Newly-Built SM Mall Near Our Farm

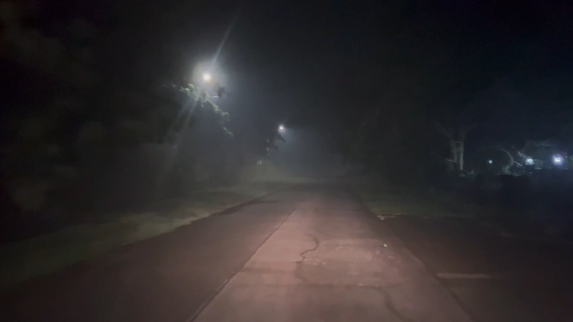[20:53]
Yan guys, oh. Mom, there's another car there. May fog. Inside the... May fog dito guys, sa house namin guys, eh. Sa rest house namin. Ito mo, guys. Ma-fog siya, no? Maganda rito guys, malamig, eh. Masarap matulog dito. Para ka nasa Baguio. Yun nga lang, sobrang dilim,
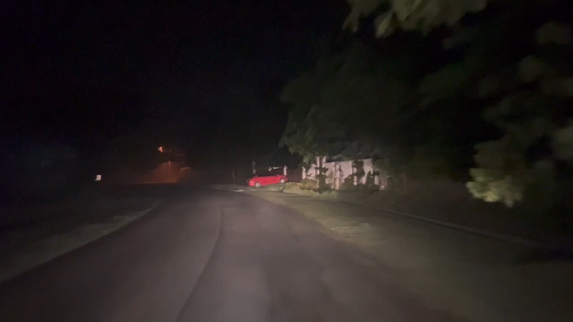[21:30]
Mafog na dito, guys, oh. Nagiging zero visibility na. Pag nilower ko to, lalo na pag walang ilaw.
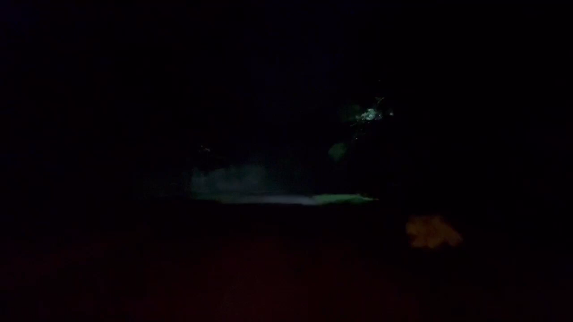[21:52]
Ano guys, zero visibility. Yung fog niya makapal dito sa rest house namin. Sarap. Welcome to our home. Yun guys, oh. Parang forest, oh. Para ka nasa Baguio guys, oh. Kita mo, oh.